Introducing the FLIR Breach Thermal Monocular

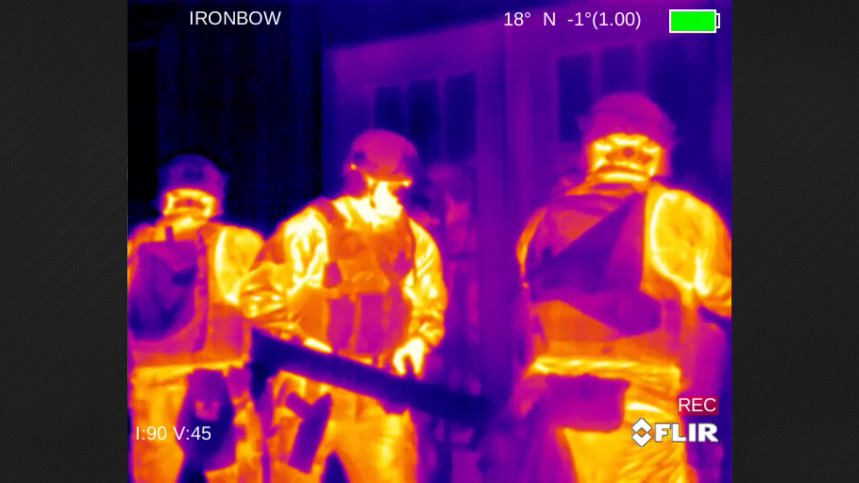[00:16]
It's the ideal tool for conducting surveillance,
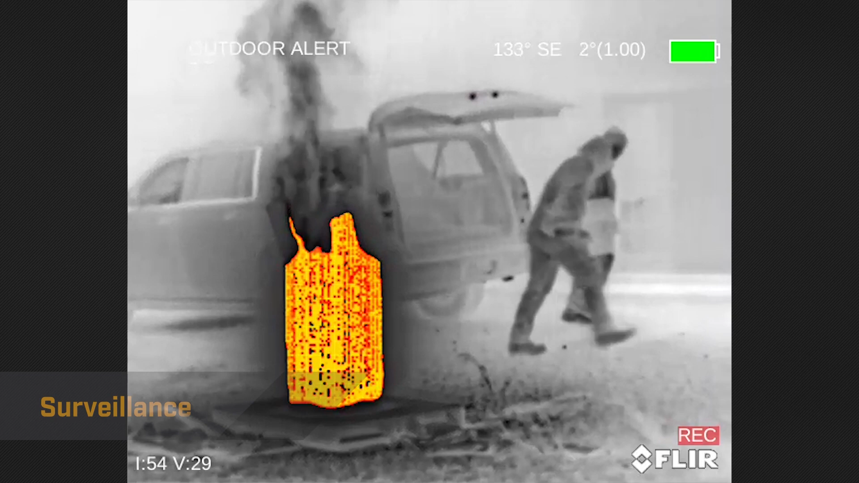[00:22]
gathering evidence, or finding suspects in complete darkness.
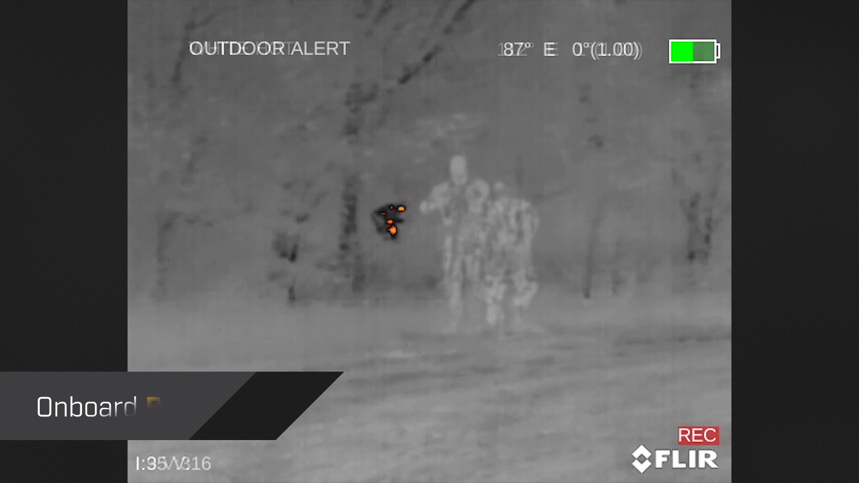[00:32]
And with the onboard recording, officers can capture events in real-time with a single click.